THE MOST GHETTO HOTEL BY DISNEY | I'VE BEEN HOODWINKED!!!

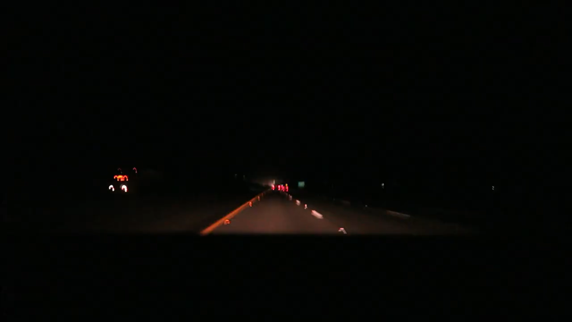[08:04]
We're on Harbor Boulevard and by Disneyland.
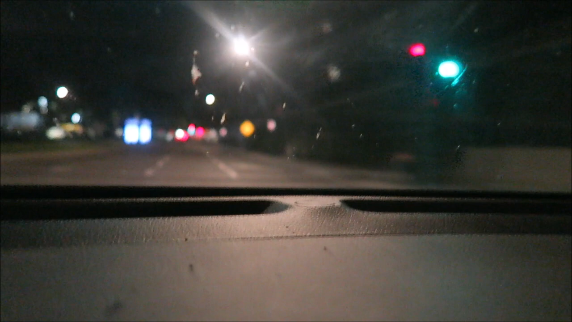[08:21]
It's kind of blurry. Disneyland. And there's no one on the streets. That's so strange. Oh my gosh. I'm so sad. I'm gonna cry. Like forever cry.
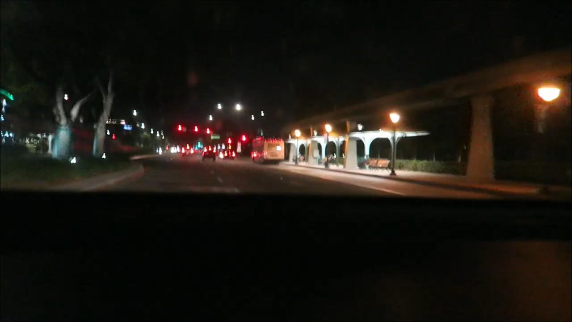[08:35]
What are you doing? Yeah, that's Disneyland over there. That's Gardens of the Galaxy.